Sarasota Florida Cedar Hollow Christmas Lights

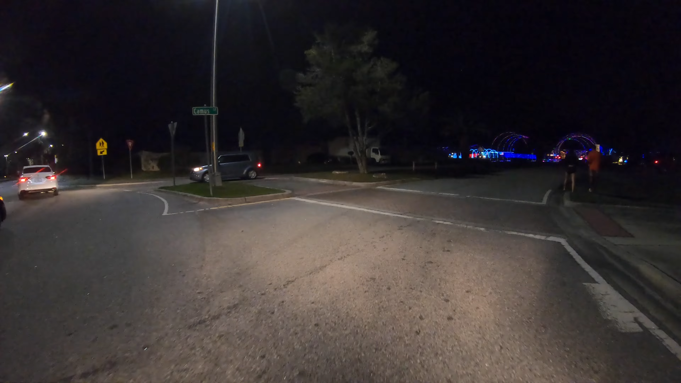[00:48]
Make a right and drive through this neighborhood. I promise you, you will not be disappointed. Very nice.